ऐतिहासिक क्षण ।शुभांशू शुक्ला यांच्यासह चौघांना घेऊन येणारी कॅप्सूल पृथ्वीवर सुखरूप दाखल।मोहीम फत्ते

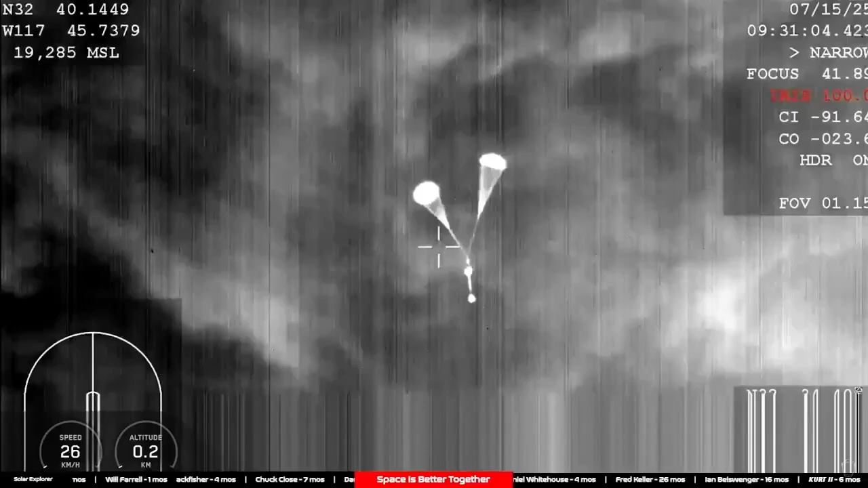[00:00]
That's right. Maintaining the vehicle signature through things like cloud later and any kind of atmospheric disturbance allows us to maintain visual contact with the vehicle as it's making its final descent towards water landing.